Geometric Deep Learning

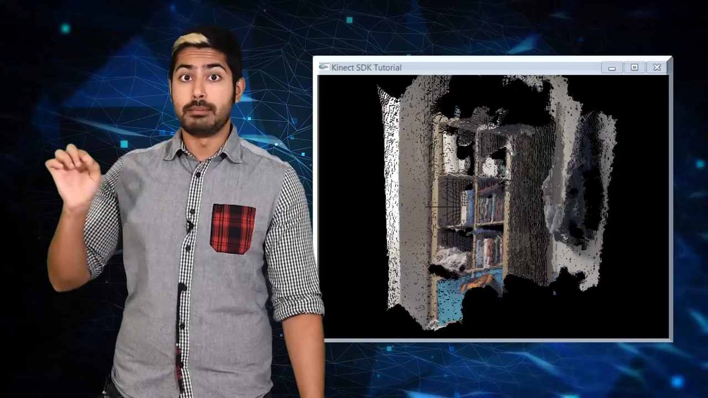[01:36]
not just 2D images, we now have a wide variety of 3D objects available to train models on.
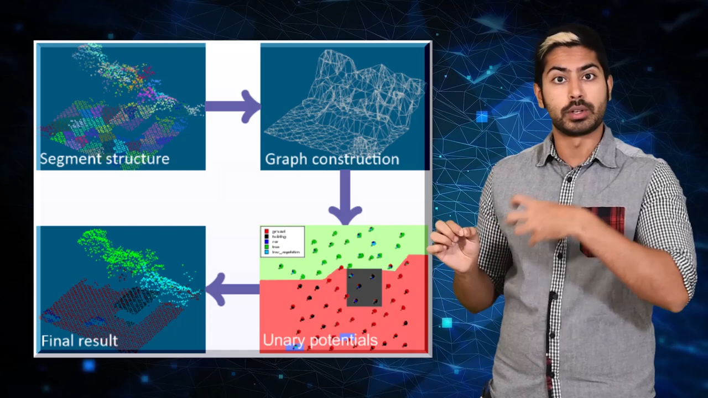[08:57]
It's what hardware like the connect generates. It's computing not just pixel data, but depth as well.
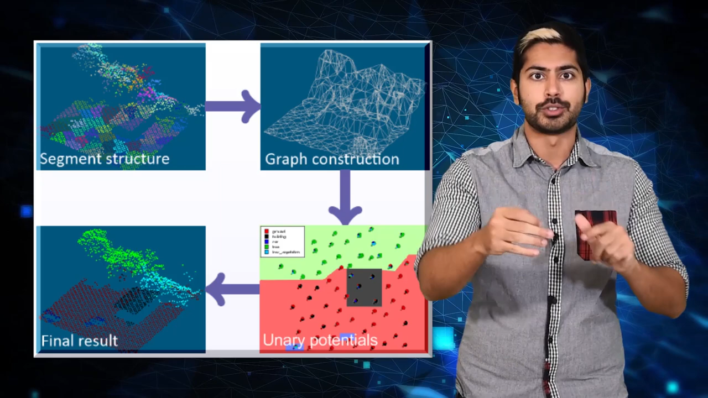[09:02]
So there's a third dimension involved. If we consider the points in a point cloud as nodes in a directed graph,